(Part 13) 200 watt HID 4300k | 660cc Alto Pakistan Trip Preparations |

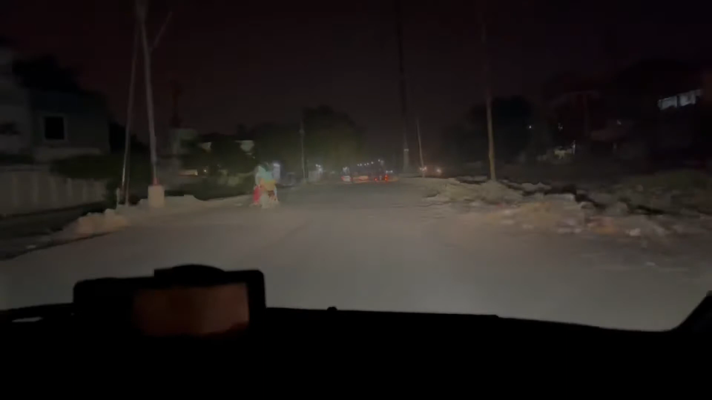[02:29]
अभी थोड़ा स्कूदर निकालते है ना सुपराईवे की तरफ फिर देखते हैं क्या पोजिशन आती है अभी तो काफी लाइट तेज दिख रही है
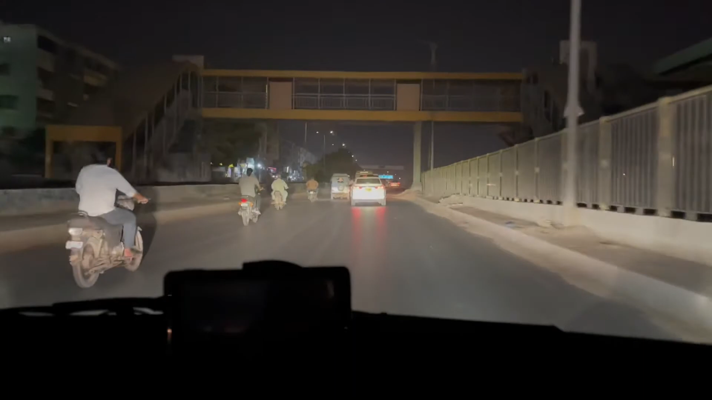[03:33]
अभी हम है सुपर हाईवे पर एम नाइन जो अभी मोटरवे बन गिया सो काल्ड मोटरवे फिलाल तो लाइट का बड़ा मजा आ रहे है अड़ो की लाइट के साब से बहुत बहुत थेतर हो गई है बहुत तेज हो गई है